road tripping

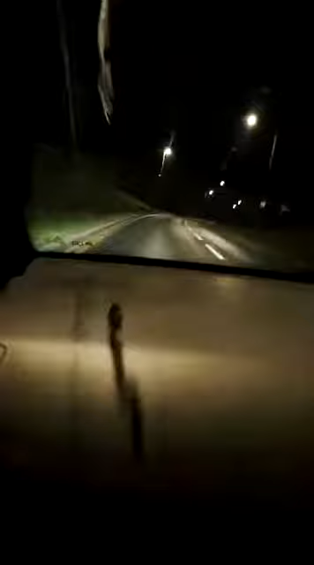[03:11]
What do you want to see, guys? The road on my face. I'm doing good, Bradley. How are you doing? There we go. Look, you can see like Tasha's bird shit on her windscreen. There's bird shit on the top of me. Hey Liddy. Hey Eve. What's that then? No. Hey gamer, how are you doing? It's gonna be. Hey pineapple, straight over. Had to work today and then picked up Connor.
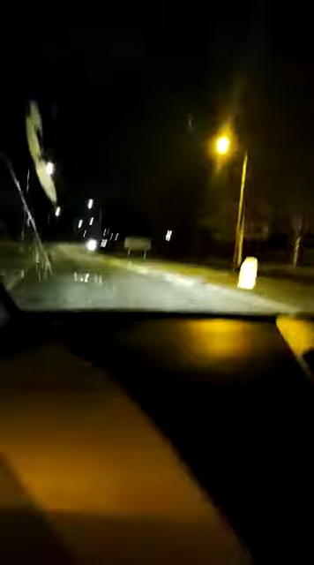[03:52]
We're just driving around. We're going on a road trip. We haven't done road trips for ages. So remember the road trips we've done before, Steph? You guys, wipers work. Yes, they do. They're crazy windscreen wipers. Hey, Yoon. Hey, Lily. Right, go left. Hey, Karina. Hey, Danielle. Hey, Amy. Yes, are you loving the road trip? Yes, have you all missed the road trips?
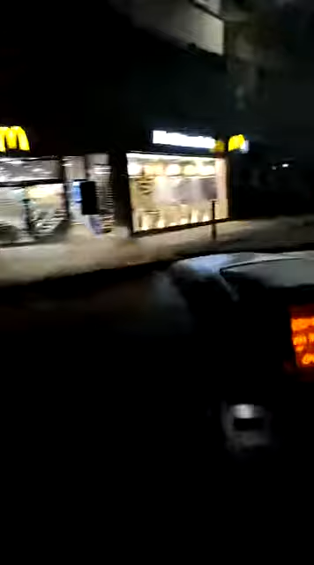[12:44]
Hey, Ruby. Hey, everybody. Welcome, welcome, welcome. I think we had like a little bit of a... connection bit then. Hey, random, how are you doing? So we are just making like drive-throughs. There we go.
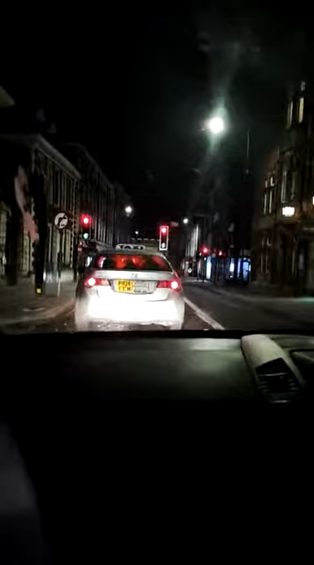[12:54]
We got a taxi in front of us. Hey, CMOS. Hey, Freya. Hey, Daniel.
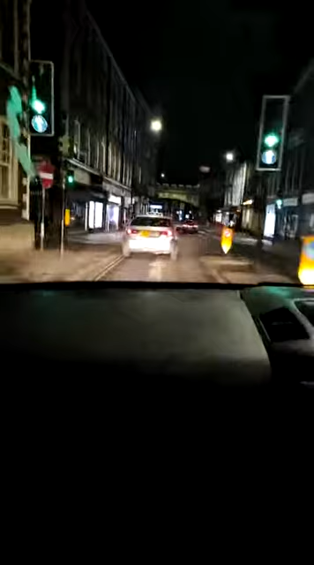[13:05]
Hey, cheeky. Hey, Cookie. Hey, Emma. Hey, Sammy. Let me be your fantasy. Do you know where we're going, yeah? Yeah, we are going left at these traffic lights. Hey, Lucy, how are you doing? Hey, little bow. So, everybody rate Tasha's drive then. What do you think? She's learning to drive.
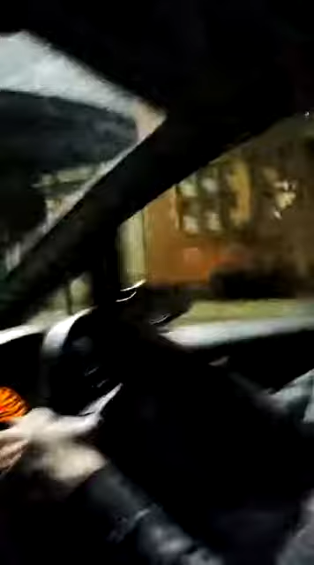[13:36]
There she is. Look at the... Oh, look, you just go to pick your nose, like, as I said, yeah. Cross over, I swear to God, see how much plane tickets are to cut. Yes, Steph, you should come over. There you go, look, there's Texaco again.
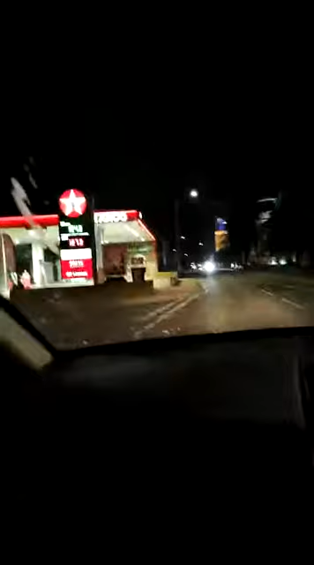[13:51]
There's another Texaco. Crash. Hey, Faith. Hey, Casey. Somebody's put whatever outside, whatever we're going for. I don't know what we're going for. Hey, Emily. Is that where we're going to now? I don't know which one it is. That's the one that didn't get back to us. Oh. Hey, Fern. Hey, Jam. So we'll have to go back to it.
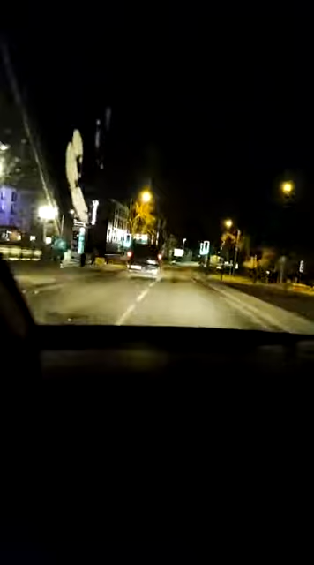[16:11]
There's a speed camera up here. Yeah, I know. I'm only doing 20. I'm just letting you know. Hey, Moles. I'm sorry. So fuck you then. Get a speeding ticket. Hey, Mercy. No, you'd get the speeding ticket. Hey, Ghost. Hey, everybody. Welcome.
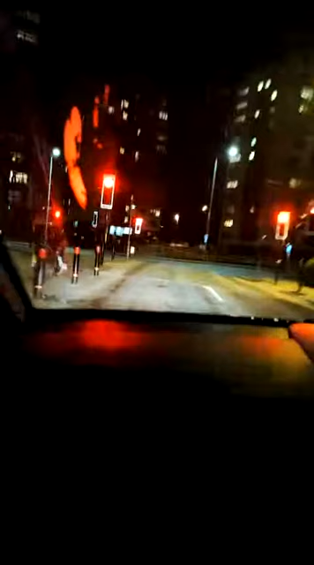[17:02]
Hey, everybody. Welcome, welcome, welcome. So you can't go up there? No, you can only go down there. Oh, that's so you crap. You could have went around that way and went up there. Hey, no, this way's a bit easier, because where we're going on to, what road we're going to, go up the back way. Hey, Zed. Hey, everybody, welcome, welcome, welcome. Oh, shit, there goes your phone. Where's your phone gone? There it is. Hey, Sam, hey, Demi, this one.
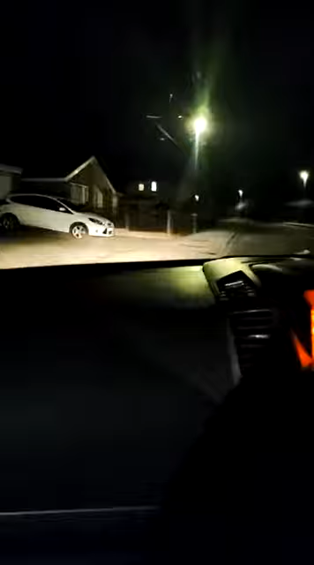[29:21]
We're just looking at like house numbers. Can't see. 200. So this is
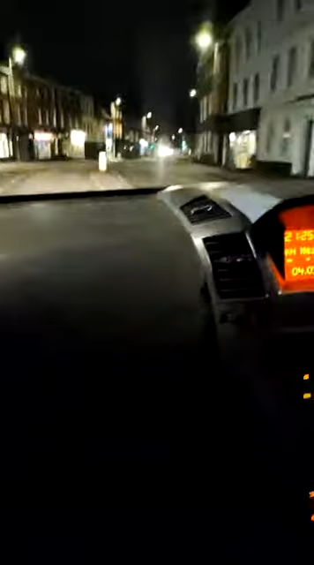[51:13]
Why is he on the road? Who? Where? Oh, way! There he goes, look, woo! He was a lady. He was a lady? Yeah, it was a lady. He was a lady. Dude, looks like a lady. Hey, Jake. Hey, Jess.